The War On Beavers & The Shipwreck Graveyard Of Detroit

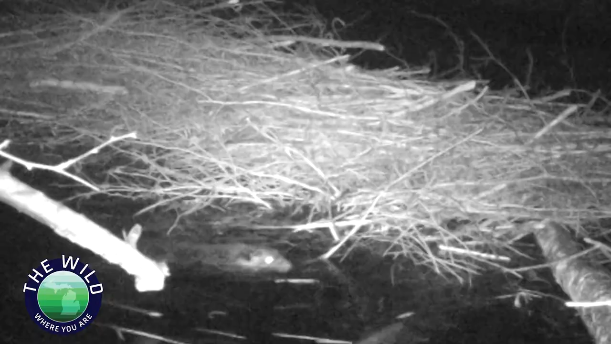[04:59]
Not only did they capture video of beaver, but lots of other wildlife as well.